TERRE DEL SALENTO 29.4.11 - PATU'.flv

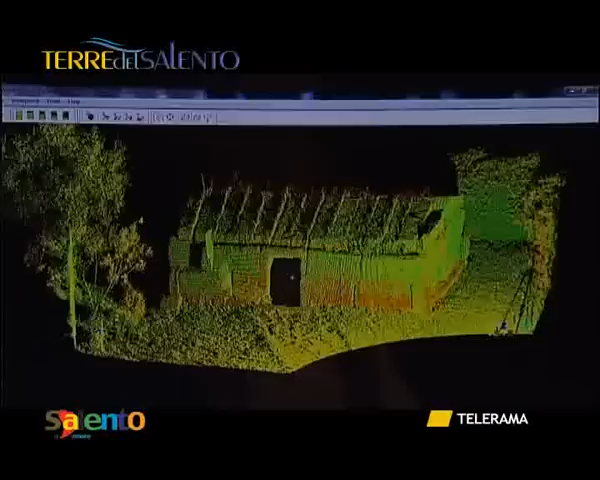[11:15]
può essere considerato una stazione totale molto potenziata che sfrutta le
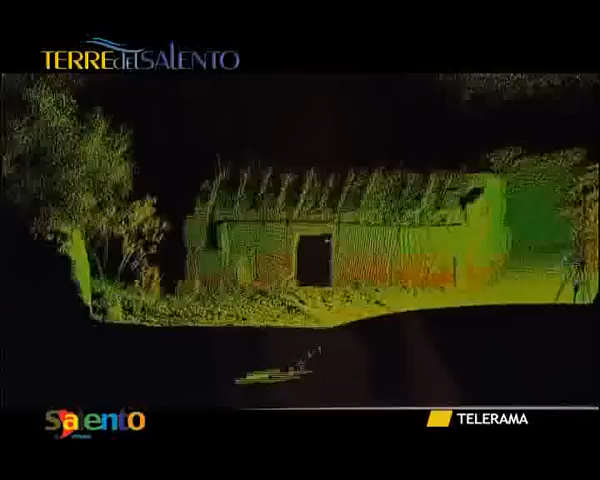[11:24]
caratteristiche del raggio laser che viene emesso dallo strumento,
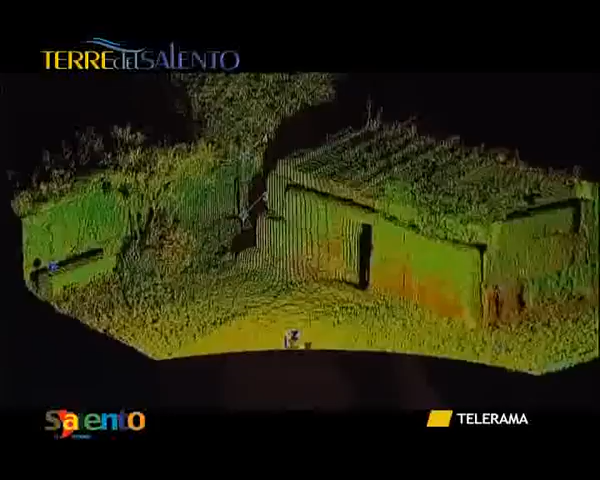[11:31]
colpisce la superficie dell'oggetto che andiamo a rilevare e ritorna allo strumento stesso.
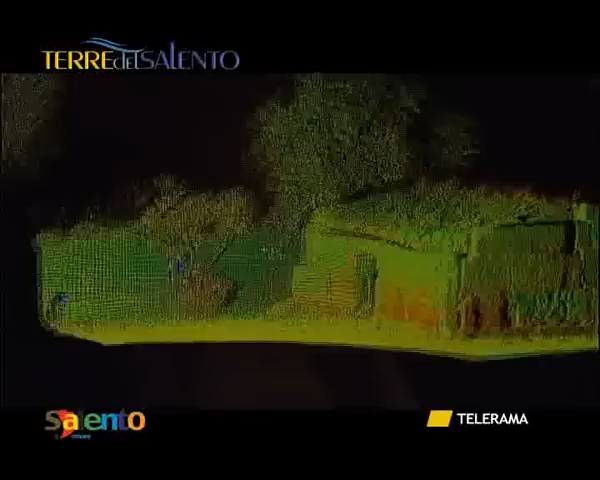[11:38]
La misurazione del tempo di ritorno del raggio laser determina la distanza. Un progetto ambizioso?